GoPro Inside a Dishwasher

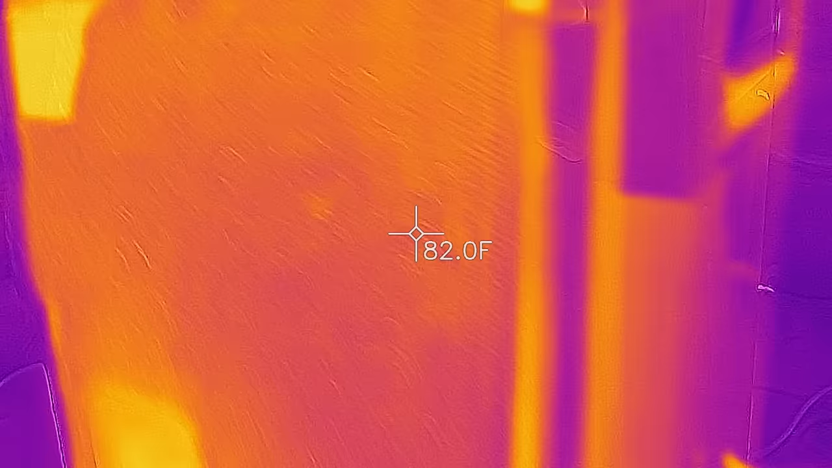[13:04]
On screen: spot 82.0°F
I think it's because of the heat, because if we look at the thermal camera, I mean,
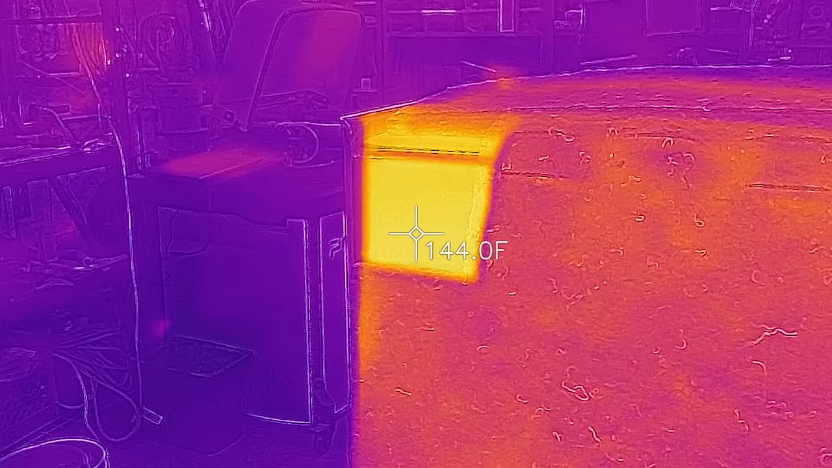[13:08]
On screen: spot 144.0°F
we can see that the exposed portion of the dishwasher is about 143, 144 degrees.
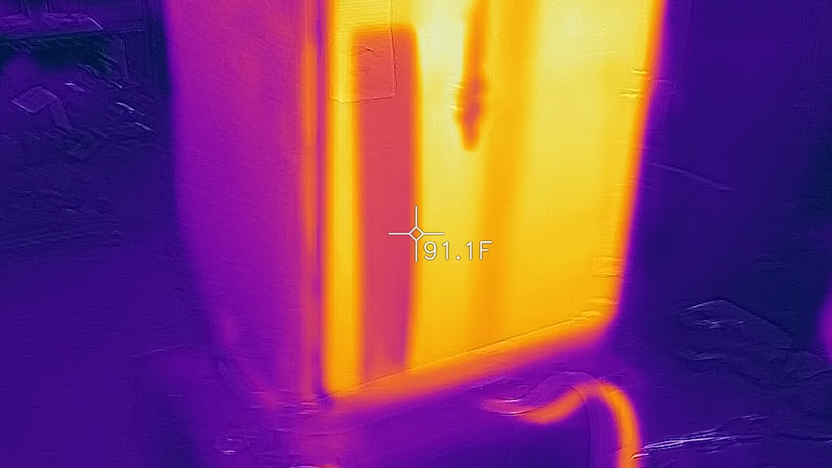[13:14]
On screen: spot 91.1°F
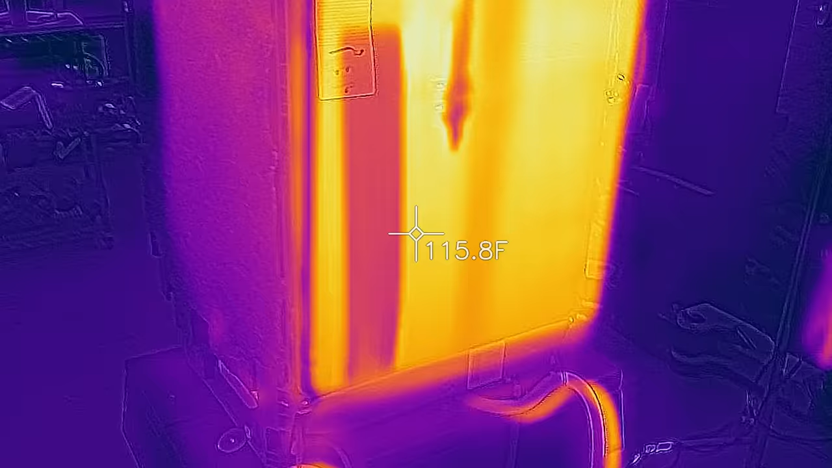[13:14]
On screen: spot 115.8°F
And if we walk around to the backside here, yeah, we can see that there's some serious heat coming off of the backside. Hope it didn't cook my cameras.
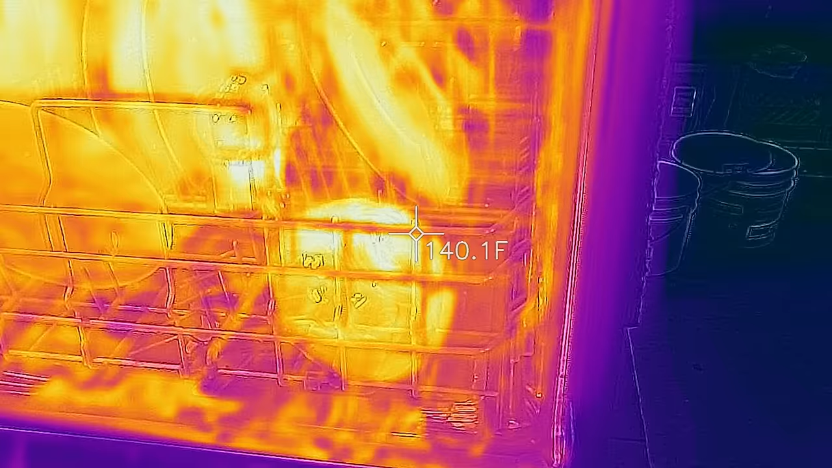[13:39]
On screen: spot 140.1°F
not too bad. Definitely enough to sanitize them, and I think it even gets hotter than this.
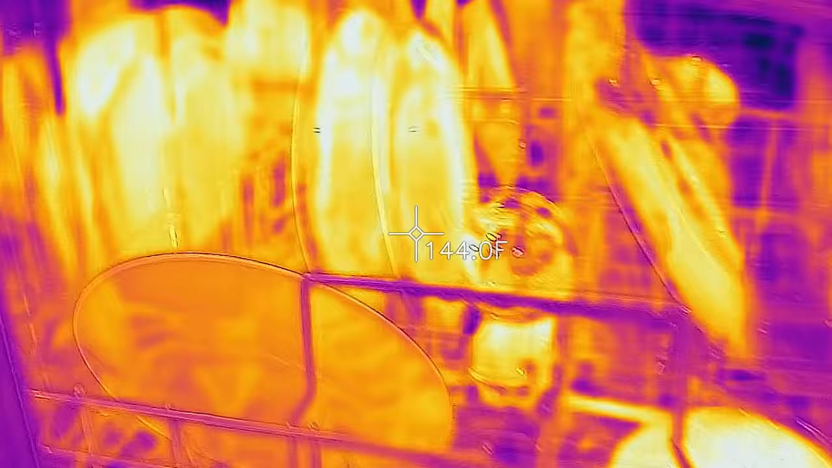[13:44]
On screen: spot 144.0°F
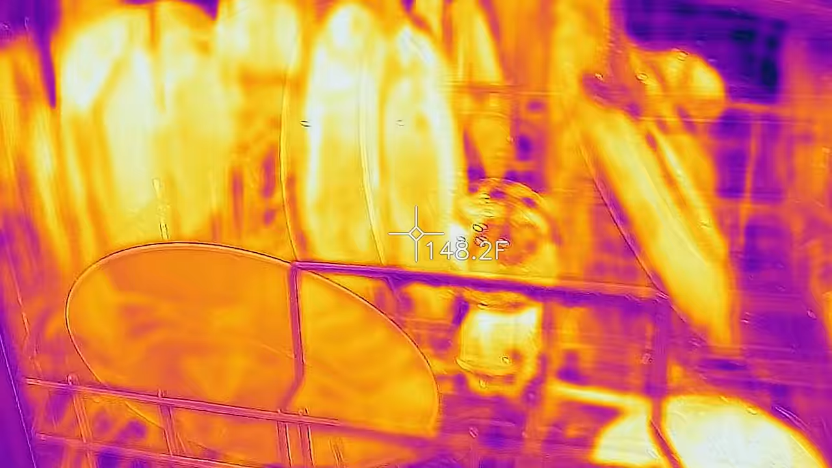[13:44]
On screen: spot 148.2°F
See how hot this is. Oh, it's not that bad.
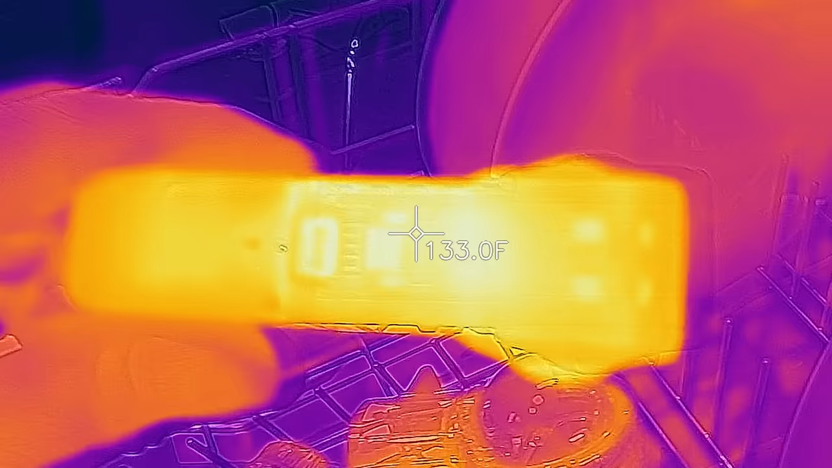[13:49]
On screen: spot 133.0°F
It probably cooled down by now.
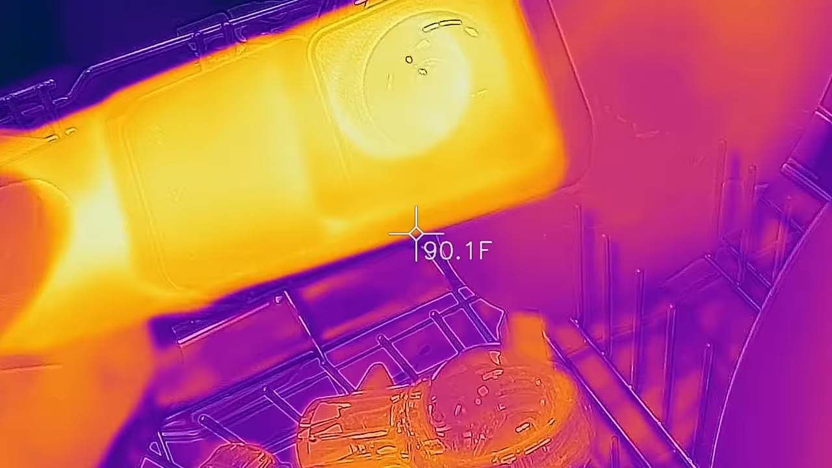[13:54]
On screen: spot 90.1°F
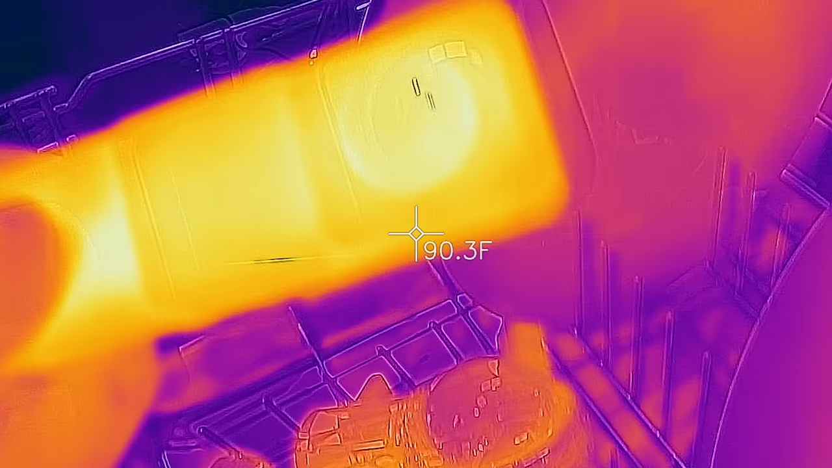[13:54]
On screen: spot 90.3°F
It's like 130 degrees.
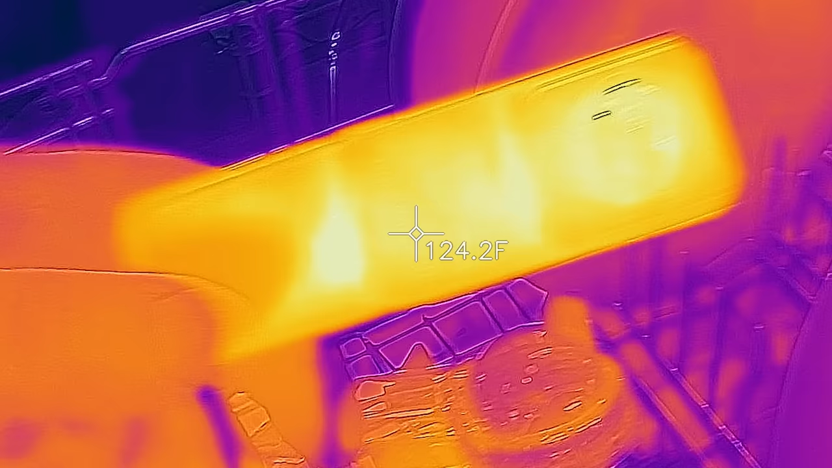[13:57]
On screen: spot 124.2°F
Pretty cool. You could see the hot spots. Definitely see where the processor is located in that middle section there.